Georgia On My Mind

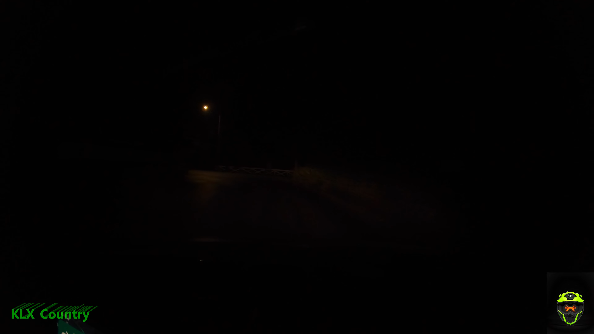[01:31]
I don't know, I may be wrong. I'm seeing a fart load of traffic at 448 in the morning. A lot of traffic at five in the morning, apparently. Oh, come on, don't we? We better not be stopping getting out of Dallas. Jesus H. Christ, I swear to God. I can't believe this. I can't believe I didn't leave early enough. They must be doing traffic or something. Must be doing lane sign things. Keep left to stay on I-20 East. Dude, if you think you're getting in front of us with that trailer, you're sadly mistaken.
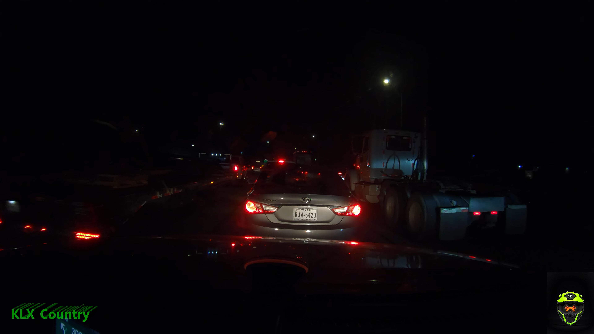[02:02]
Oh, he thinks he is. I totally understand why there's shooting sprees on highways. We've been sitting here for 20 minutes. I've gone a mile. This was never this bad in San Diego. Jesus, I finally got out of that hell hole. I wasn't even supposed to be in that lane. I could have been out of there so much earlier.
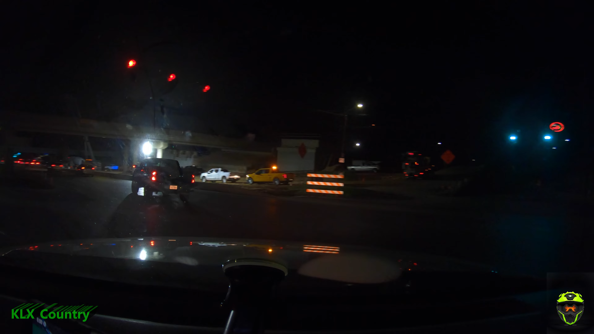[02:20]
This is all the garbage they're f***ing doing. In a quarter mile, slight right onto I-20 frontage road, West I-20. But how can they f***ing, like, Jesus Christ, how do they block off the whole f***ing freeway? How do they not have one lane open at least f***ing insanity? I was this close to committing murder. I promised my wife I'd take it easy, but I'm already, like, 40 minutes behind schedule. Not that I have a schedule, but it's just like, come on, man. That's what happens when you let too many people move into an area before you've actually created the infrastructure for people to do so. I have become much too accustomed to living in the country, but I digress. Let's put some miles under our belt.
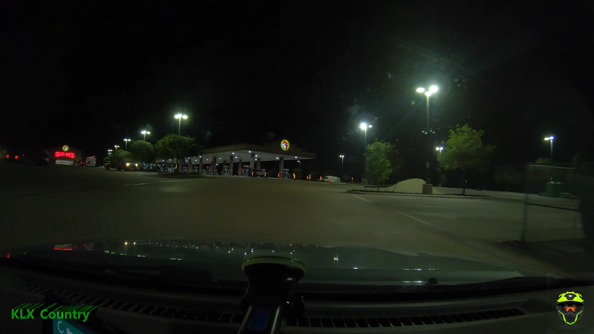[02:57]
I don't think I've actually ever been to a Buc-ee's before. All right, we ought to be about 10 miles or less from the Louisiana border.